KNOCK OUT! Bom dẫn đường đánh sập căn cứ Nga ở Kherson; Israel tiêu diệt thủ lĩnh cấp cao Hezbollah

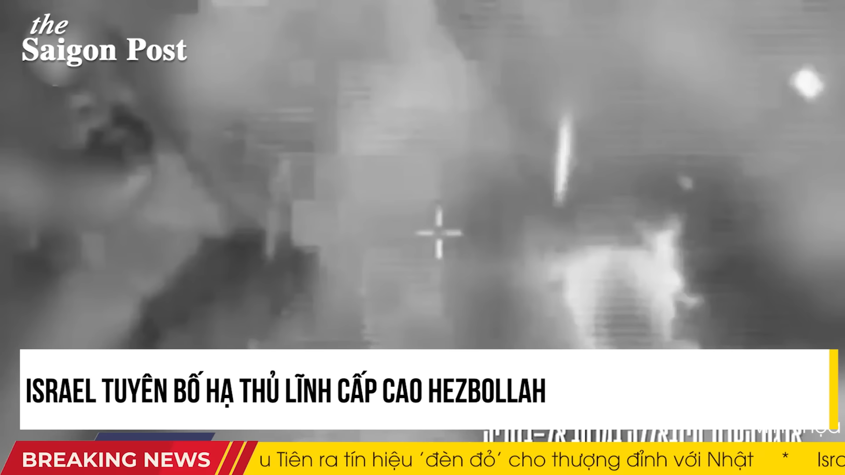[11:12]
Tạm rời xa chiến trường Đông Âu để đến với những diễn biến nóng hổi ở chiến trường Trung Đông, quân đội Israel nói đã hạ Ali Naim, phó chỉ huy đơn vị rocket của Hezbollah trong đoạn không kích vào miền nam Liban.
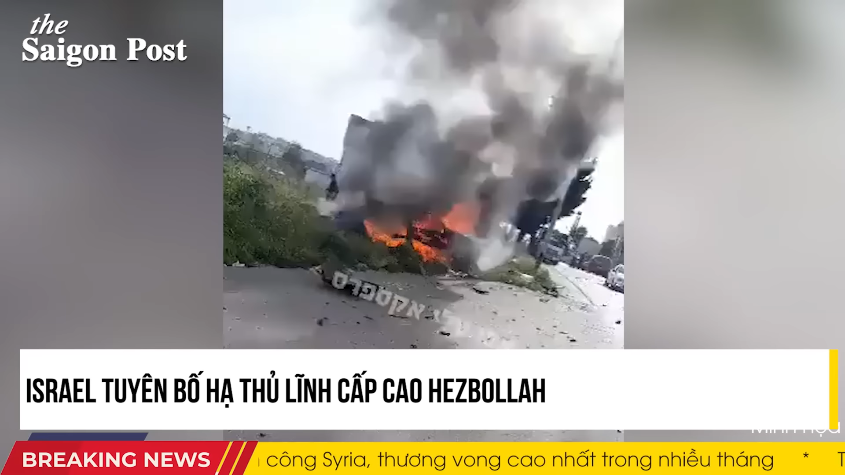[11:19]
Lực lượng phòng vệ Israel IDF hôm nay huy động máy bay tấn công vùng Al-Bazuria của Liban và hạ Ali Ab-al-Hassan Naim,
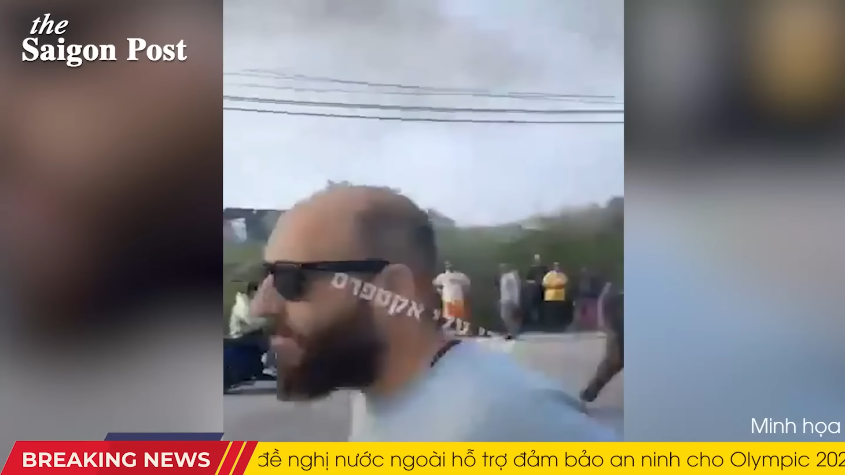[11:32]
phó chỉ huy đơn vị hỏa tiễn và rocket của Hezbollah, Bộ Quốc phòng Israel thông báo ngày 29 tháng 3.
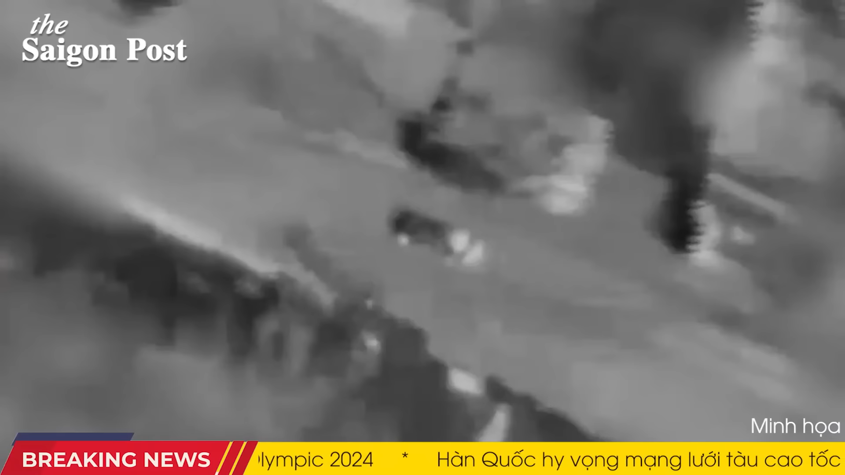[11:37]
Video quay bằng camera ảnh nhiệt do IDF công bố cho thấy một chiếc ô tô trúng hỏa tiễn khi đang di chuyển và phát nổ, bóp cháy dữ dội.